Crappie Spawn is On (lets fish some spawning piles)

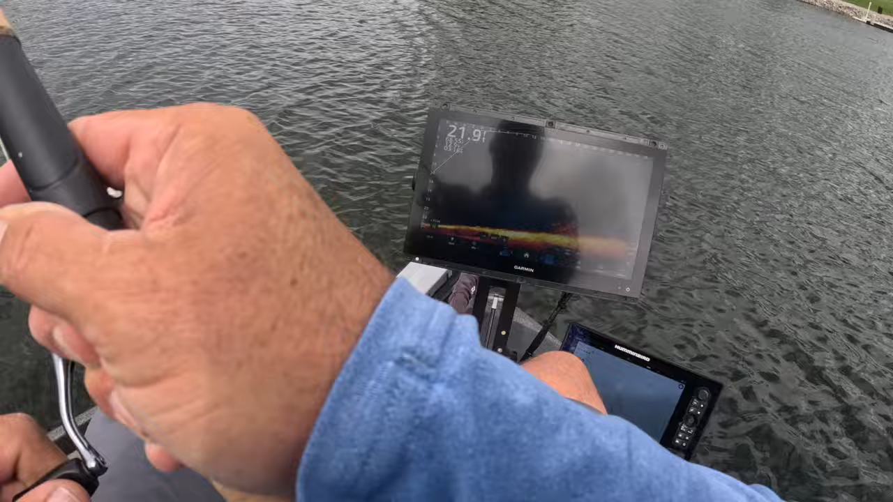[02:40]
first fish of the day i gotta tell you guys i was playing on having the hammer here but i left it back on the dock
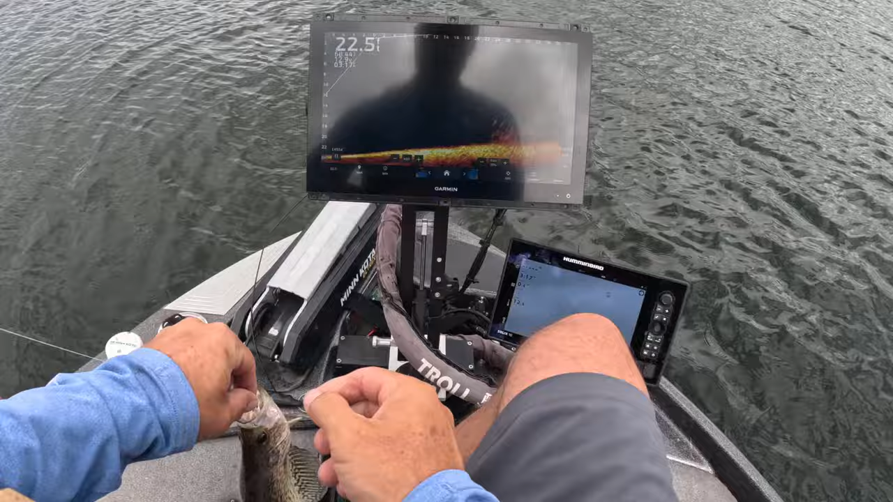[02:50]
oh my gosh but the beautiful thing is we're catching fish regardless and we got the king's tail which i absolutely love great starter fish right there guys we let them go on